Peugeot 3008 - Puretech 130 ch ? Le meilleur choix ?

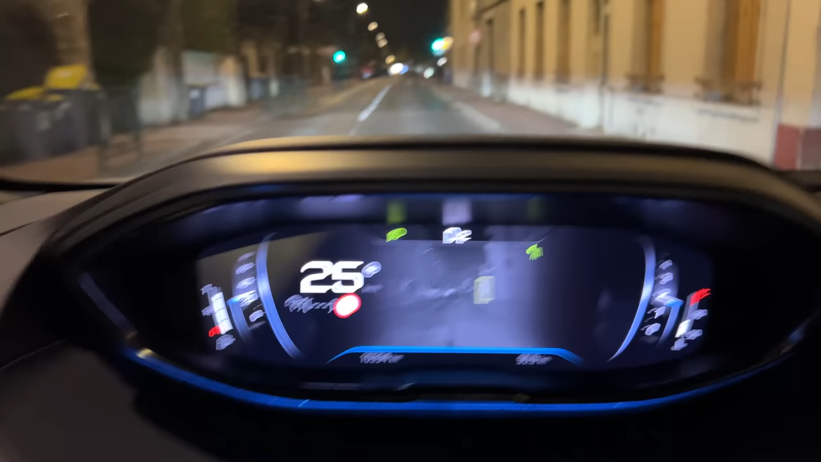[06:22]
It's a camera, so, it will work with the infrared, which will allow you to detect the pythons, the animals at night.
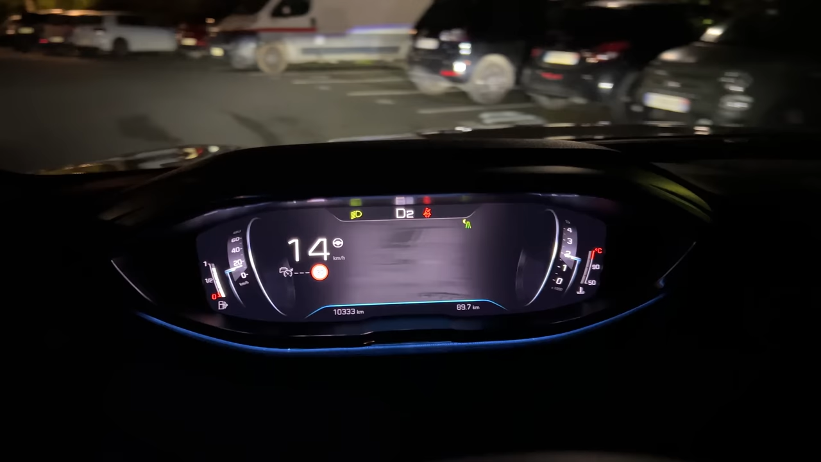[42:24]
easier when we are on a small road of camp, which is really late and it will help us to assist us. It will also detect the wheels. But it's true that, well, it's still pretty cool.
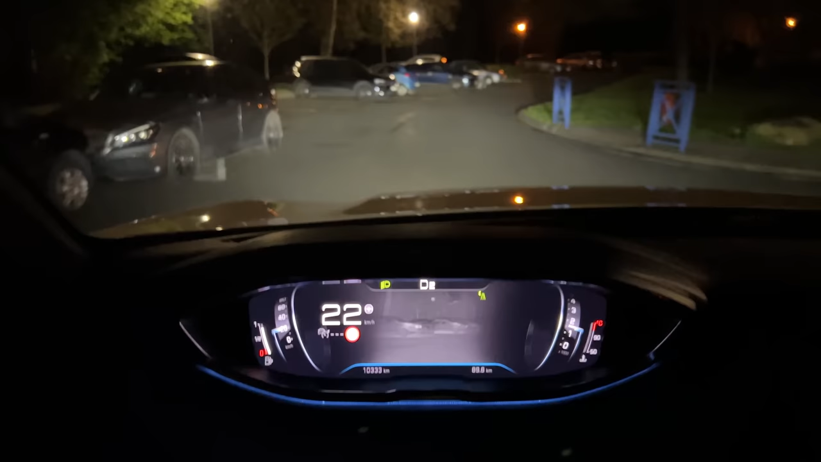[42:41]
And here, I don't know if you have seen it, but for example, here, as I'm going to turn a little bit more, it's clear up in the corners.
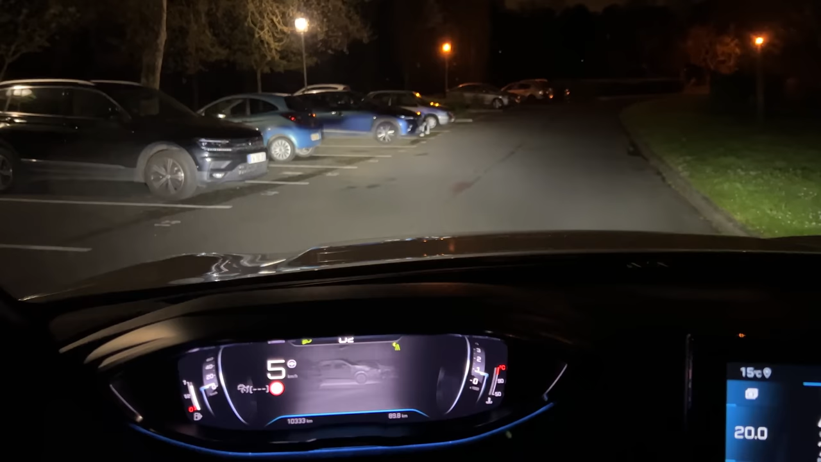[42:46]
So, we have the intersection lighting. It's very practical too, the night.